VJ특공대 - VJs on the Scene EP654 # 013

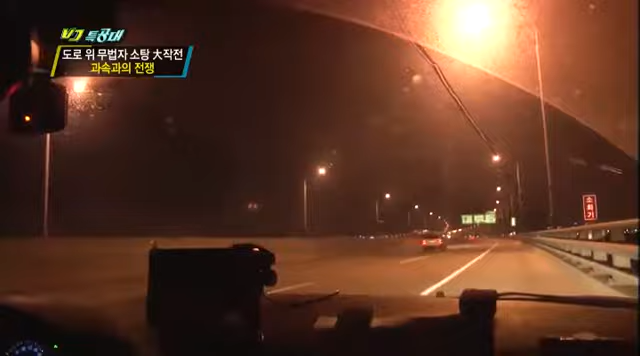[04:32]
경찰차가 있어도 없는 듯 쏜살같이 달려나가는 차량인데. 심야 고속도로 불청객 노출소냐. 과속 차량 잡기 위해 경찰도 속도를 높이는데. 명정대교 지금 북단 쪽을 지나고 있습니다.